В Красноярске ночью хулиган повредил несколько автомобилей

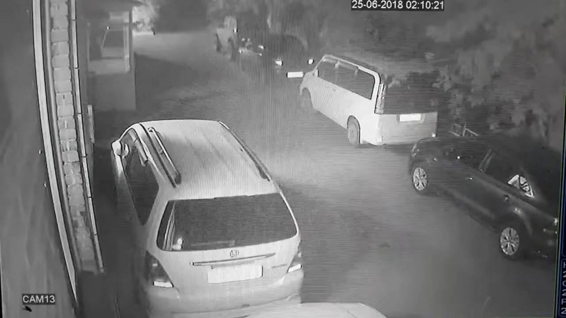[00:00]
вот он этот чушка выходит вот он в степ вагон бьет вот он пошел туда дальше по двору
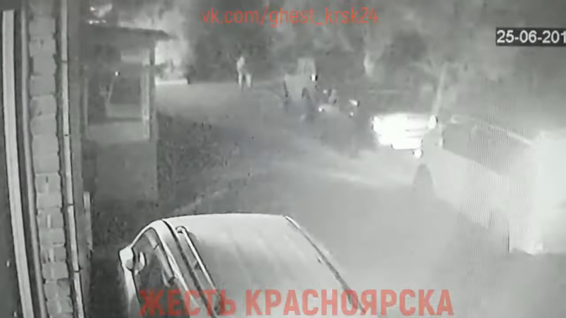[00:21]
сейчас там во дворе засигналит еще одна тачка давай вот вот она засигналила вторая тачка